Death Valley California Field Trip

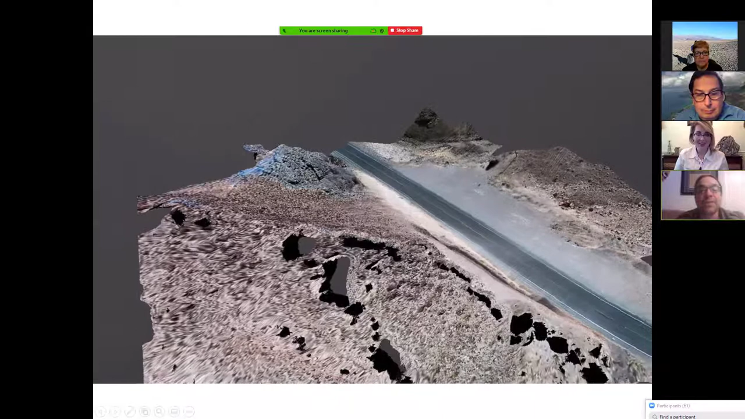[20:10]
This I created with a drone in about half an hour out in the field of flying. They're going to put a road sign up by that obsidian seam for Benny's Road Cut.
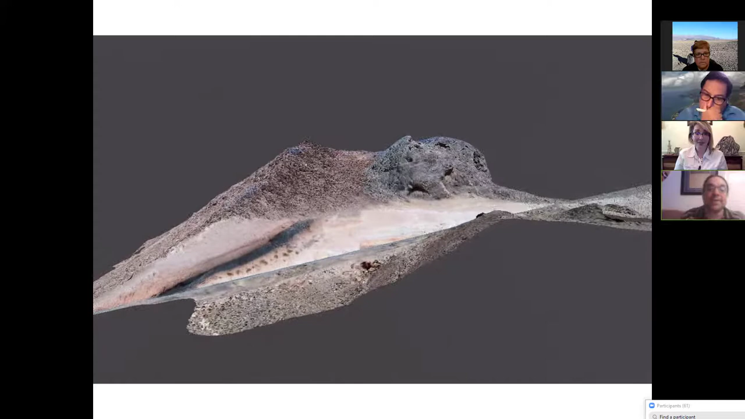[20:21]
And this image and a link so that you can download it to your phone to have it is going to be included also. I'm working on Daryl Cowan with that.
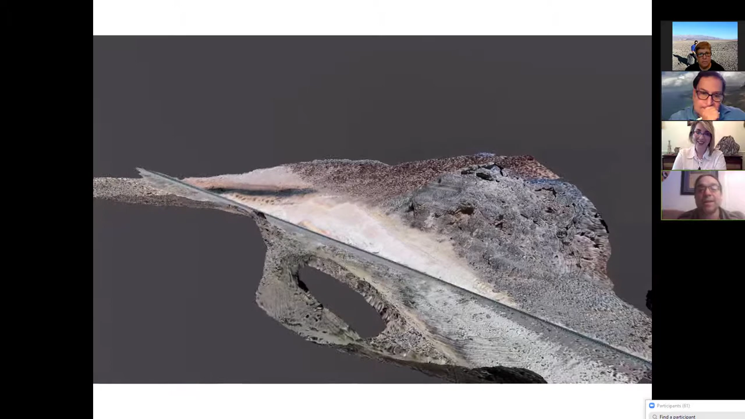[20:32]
But you can see that. It's the detail you can get off of these, off of photogrammetry is spectacular. Let's go on to the next slide, Linda. Wait a minute.
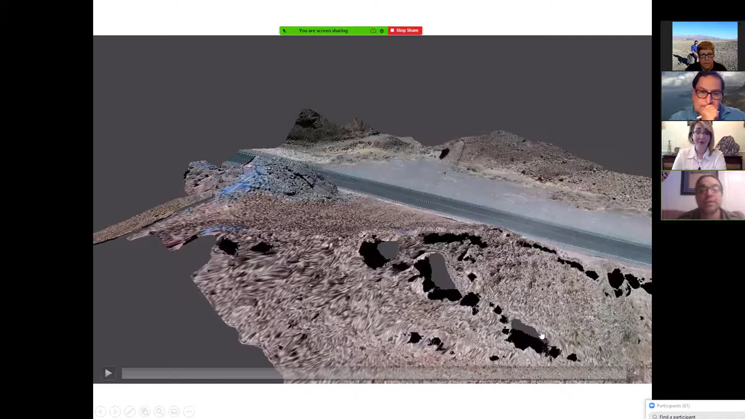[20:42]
What? Gersley? Are we Gersley? There we go. Yeah. This is a Gersley mine area. This is one of my work sites.